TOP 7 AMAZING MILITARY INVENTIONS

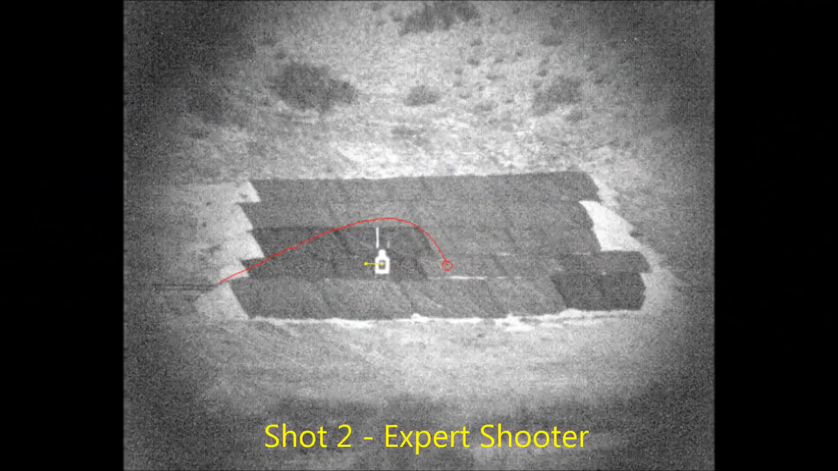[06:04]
Also, the agency and third party sources made a video showing the operation of such ammunition in reality, where the bullets hit an accelerating target.